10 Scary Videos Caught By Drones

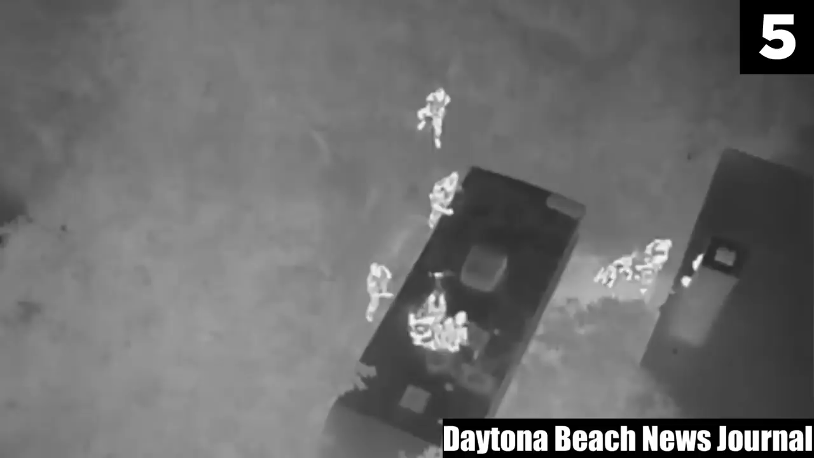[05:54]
At 3 minutes and 10 seconds you can see them climb up to call him out and talk him down. On the left side of the screen is a police dog, so at this point there's nothing left for him to do other than give up.
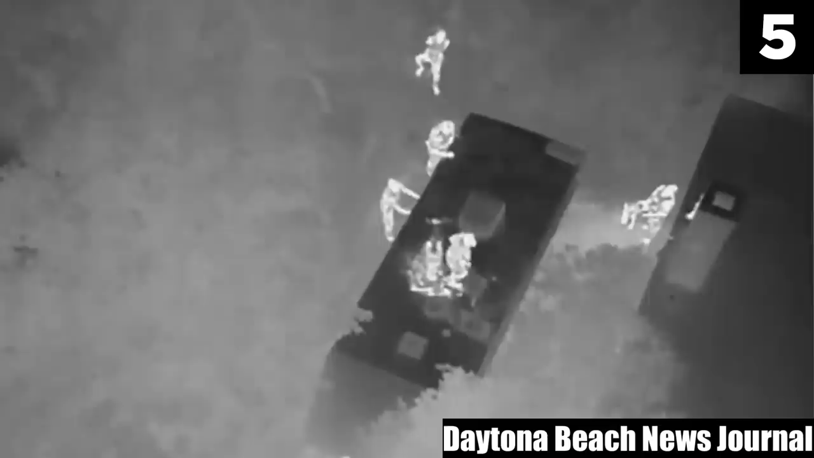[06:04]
He appears to be trying to look for a way out of this at 3 minutes and 24 seconds, but he is unsuccessful.
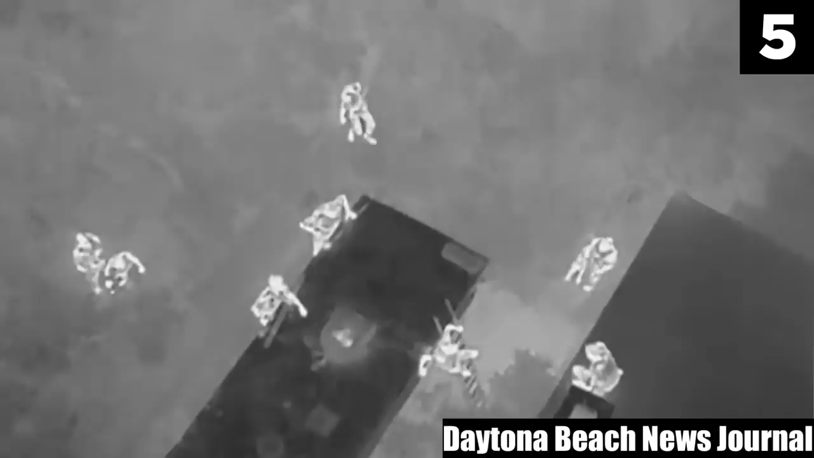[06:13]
He waits for them to get a ladder instead and then climbs down to accept his fate. 4.